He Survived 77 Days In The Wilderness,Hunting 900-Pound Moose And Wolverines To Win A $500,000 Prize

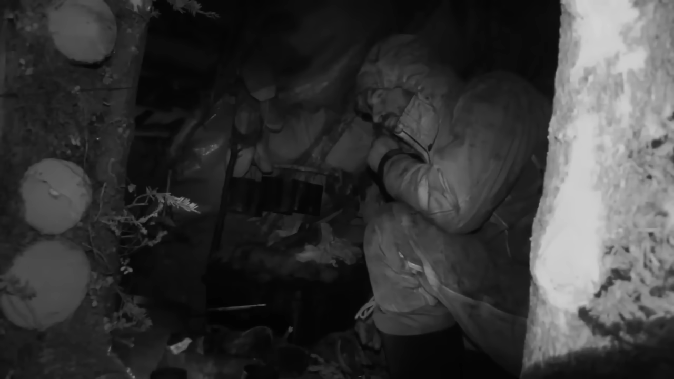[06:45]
But this time, it triggered the tripwire, revealing its presence.
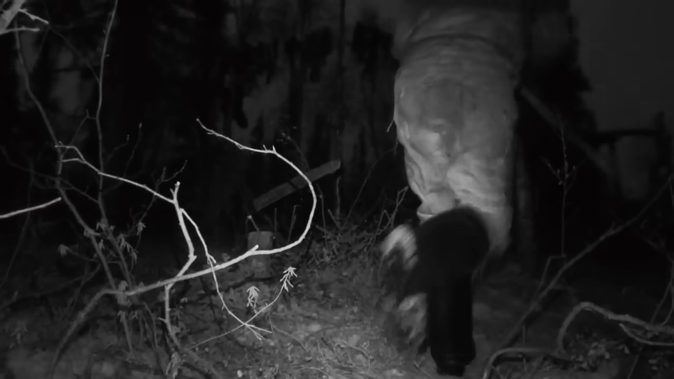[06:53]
Jordan grabbed his bow and arrow and disappeared in front of the camera. The wolverine's roar followed.
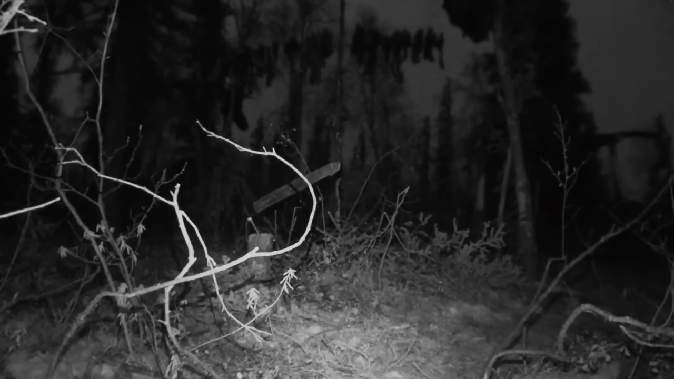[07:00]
Jordan returned with an axe, muttering that he'd nailed it to the ground.
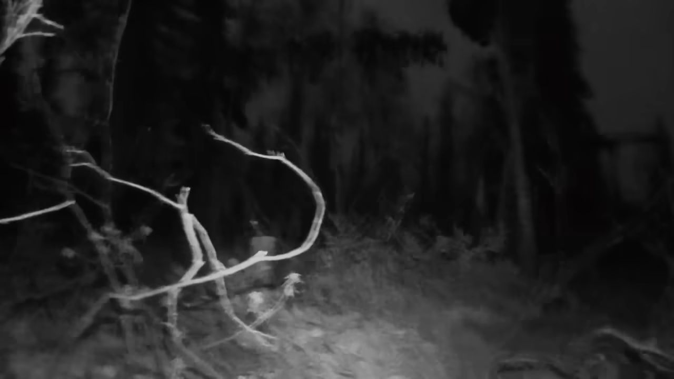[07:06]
A few axe chops later, the wolverine was silenced.